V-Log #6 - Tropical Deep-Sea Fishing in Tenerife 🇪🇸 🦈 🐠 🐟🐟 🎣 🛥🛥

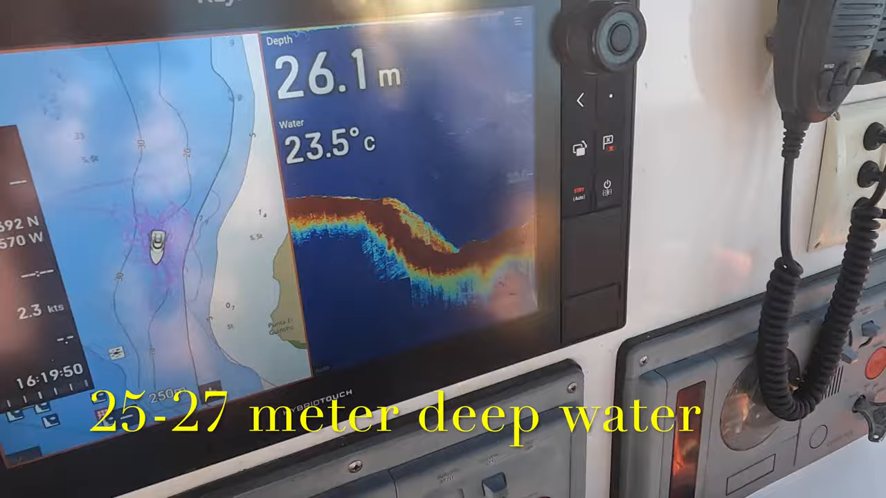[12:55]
On screen: depth 26.1 m, water 23.5°C
So you have a depth meter, the plotter, the map.
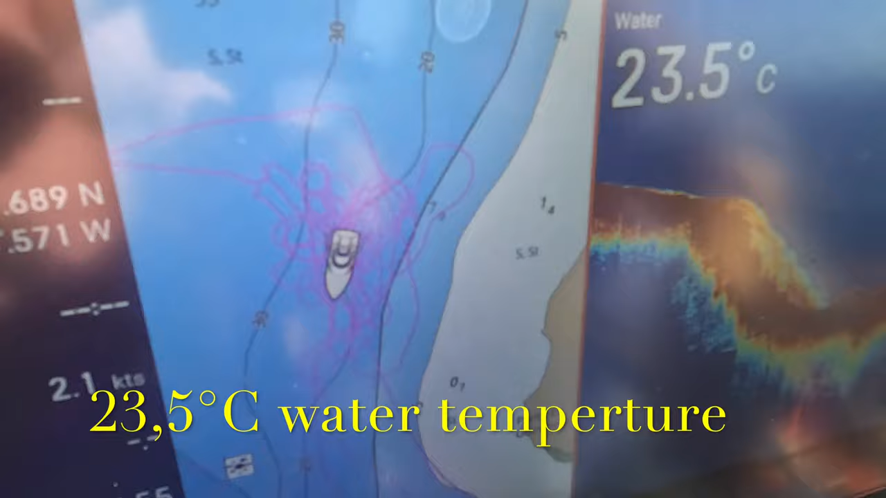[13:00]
On screen: water 23.5°C
But you can see the actual position of the ship, and then you have this, you can zoom in and out on it, you can see the tracks.